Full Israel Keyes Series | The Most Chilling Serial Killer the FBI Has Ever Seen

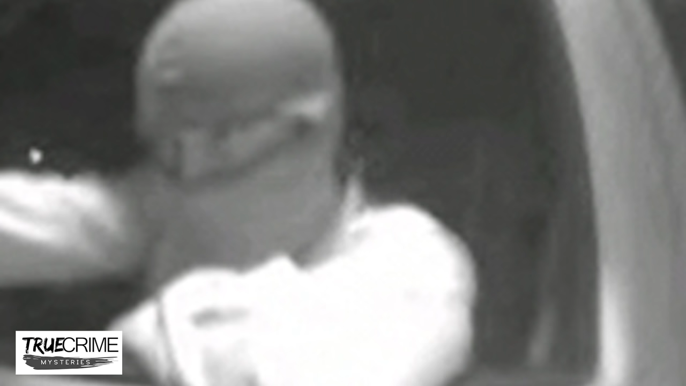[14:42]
It had been used at 2:47 a.m. and the FBI were able to determine, based on the shape of the windshield, that the suspect was driving an older model white Ford Focus.